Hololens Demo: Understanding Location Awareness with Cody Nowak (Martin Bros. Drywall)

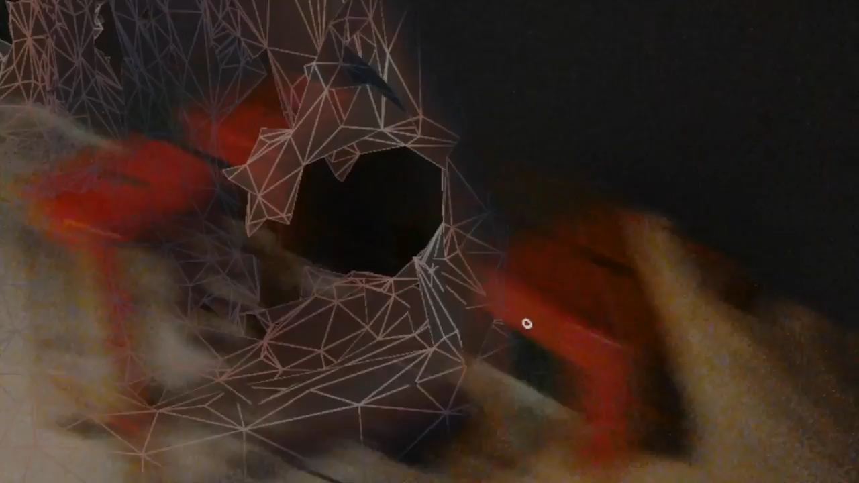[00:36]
Well, in some cases it does.
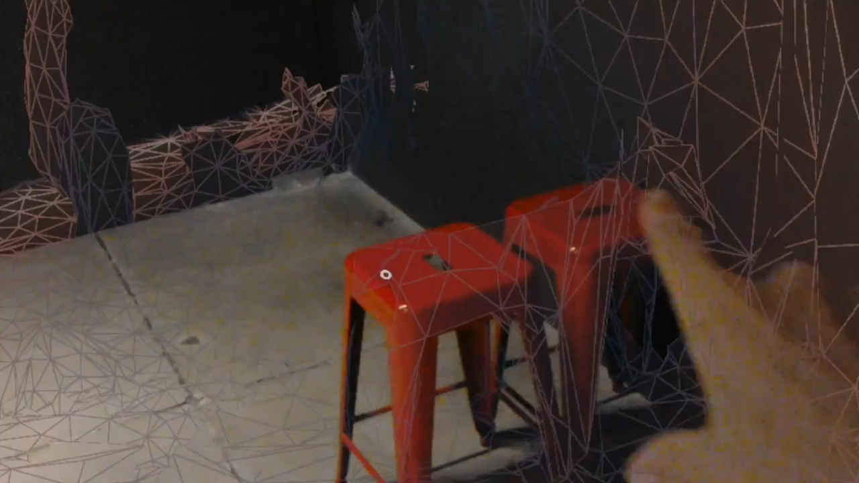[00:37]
Yeah, it's more of a color thing.
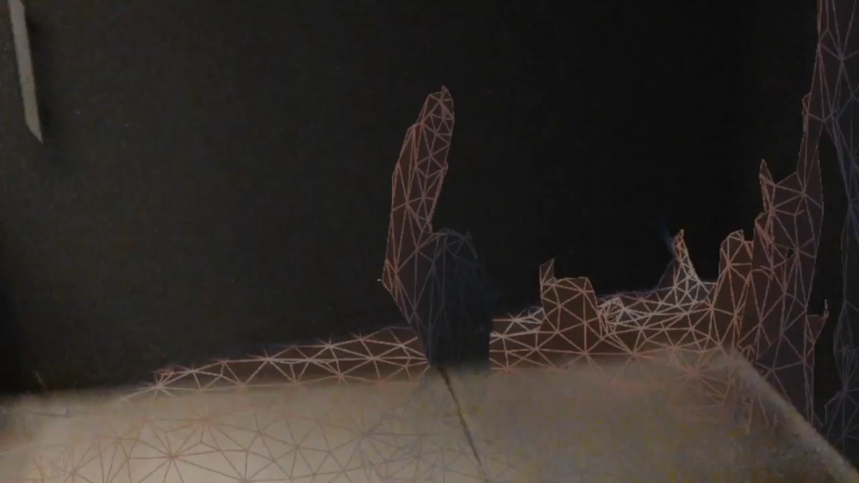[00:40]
So those chairs? Well, no, it's not so much a color thing.
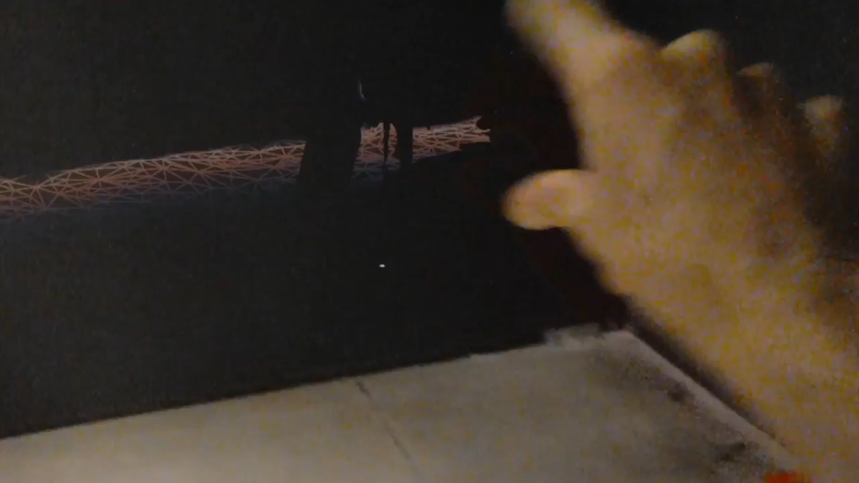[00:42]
Those chairs have moved around.
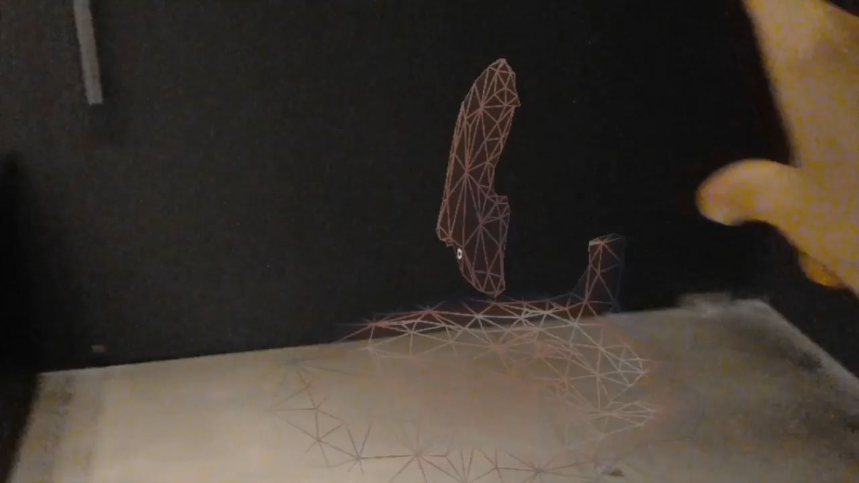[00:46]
So it already has an understanding of what this environment is.
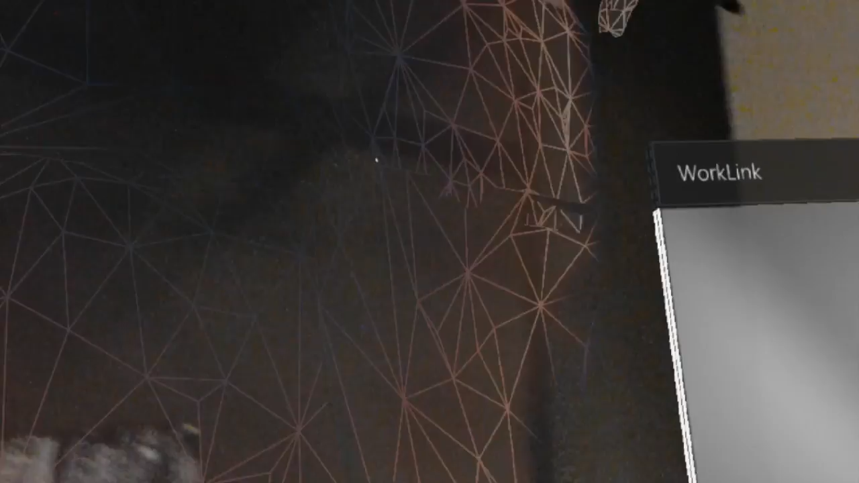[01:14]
It's for the feature tracker, right?